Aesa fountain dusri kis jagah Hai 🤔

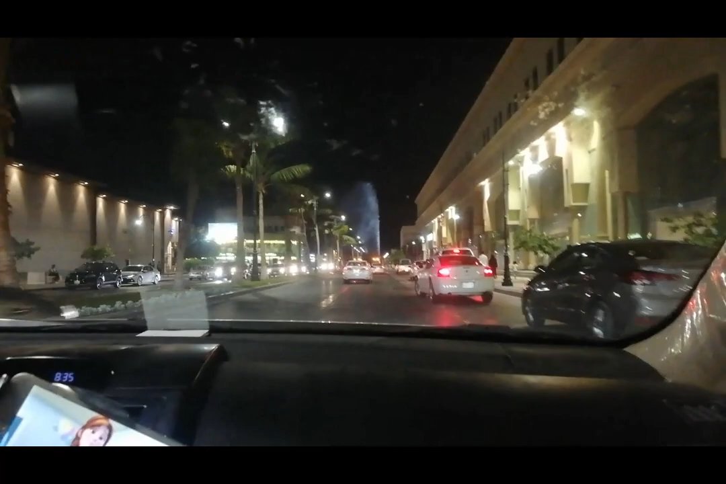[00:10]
अब हम लोग अलहमरा के तरफ हैं और सामने इस फांटेन देख सकते हैं आप लोग देखिए जाना होगा तो अंदर भी जाके दिखाएंगे अगर नहीं गए तो देखिए बाहर से दिखाए जर इसी रोट से निकल ले ना हम लोग आप लोग को दिखा दें